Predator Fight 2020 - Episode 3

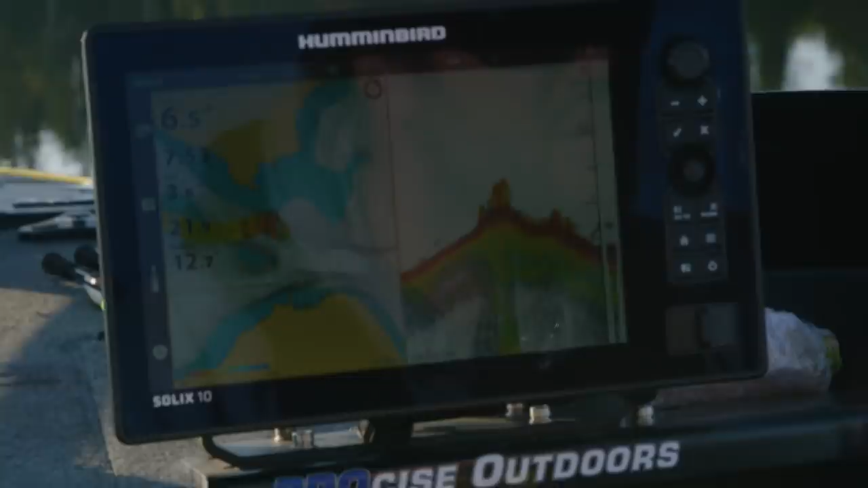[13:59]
inte den mängden vi vill ha. Här har vi ju toppen på sunden, kan man säga, toppen på förträngningen här. Nu är vi på väg ut för den här då.
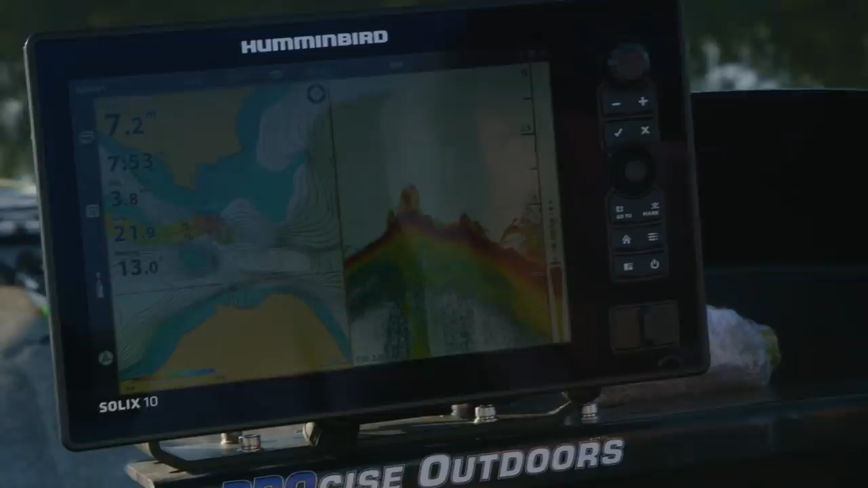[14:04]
Här är mycket bait. Ja. Här är mycket bait. Ja. Då lägger vi på.
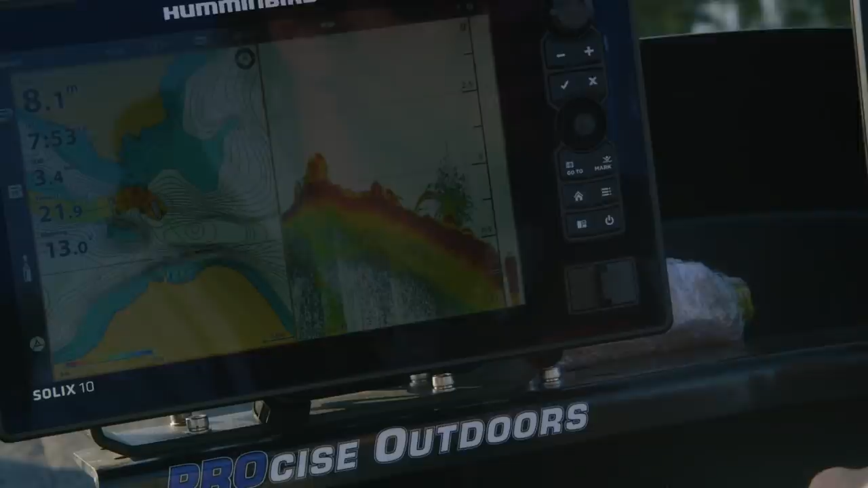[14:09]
Sen är en ledning där också som står upp. Där ser jag. Den här kommer man ju fastna i.